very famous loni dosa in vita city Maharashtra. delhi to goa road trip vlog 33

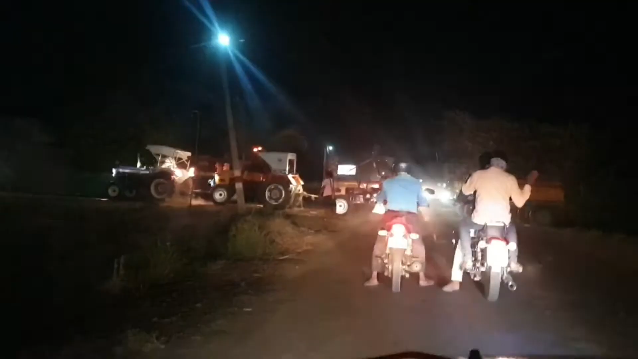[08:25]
जो तीन तीन ट्रैक्टर खींच के ले जा रहे हैं एक दूसरे को पीछे ट्रॉली ले रही है एक के पीछे एक तीन ट्रैक्टर है